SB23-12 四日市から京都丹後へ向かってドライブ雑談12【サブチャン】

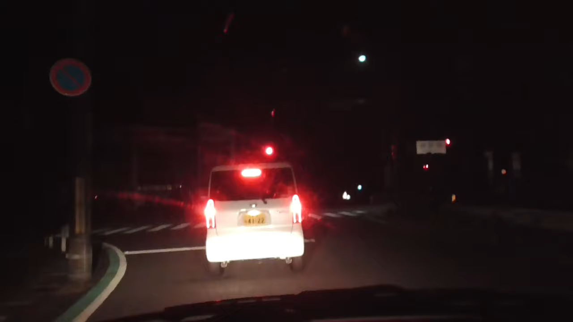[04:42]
もうついちゃった感じかなあ、これあれ曲がったらもう駅、今駅設備みたいなのがチラッと見えたんだよなおよそ200メートル先、左方向です
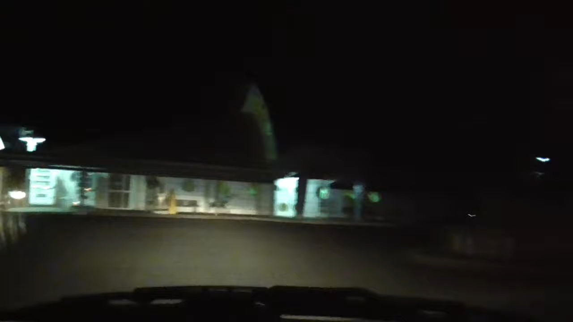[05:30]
暗いよ!えーっとこれがもう駅前ですね。後からゆっくり撮れると思うので時間もたっぷりありますね。
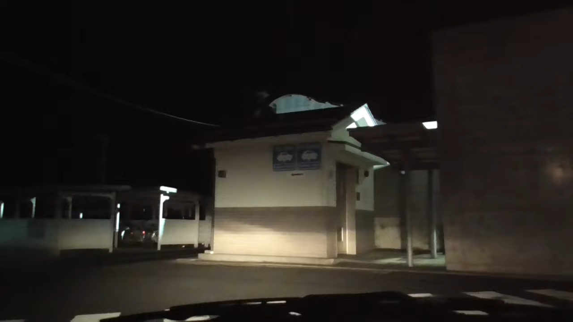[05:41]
ここが駐車場になっているのかな?
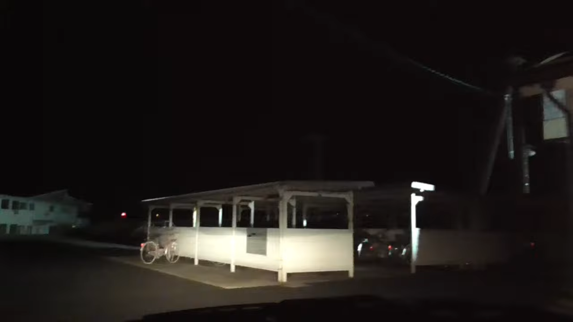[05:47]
ほうほうほう、駐輪場があってコトビキメロン。
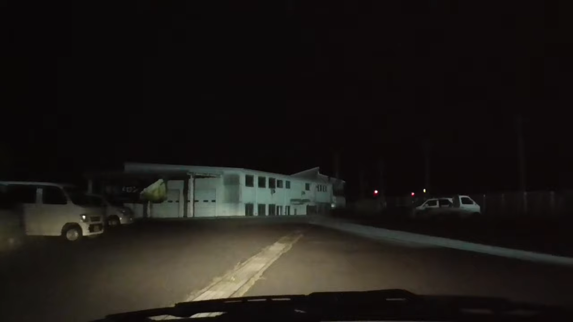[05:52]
あ、メロンなのか。メロンが有名なの。いいじゃないですか。ここは駐車場なのかな?
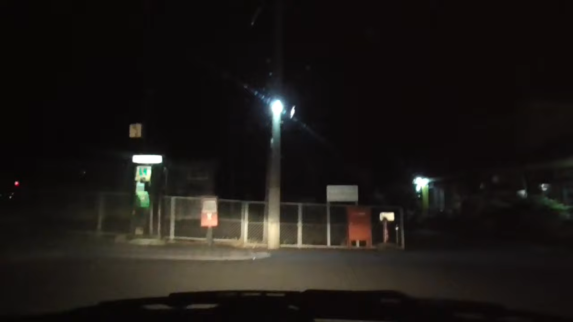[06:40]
送迎車耐久車場。こっちはあれですね。何か目の前に淡々焼き草。ちょっと気になるようなお店もありますしやっている感じです。今は営業していないですけどね。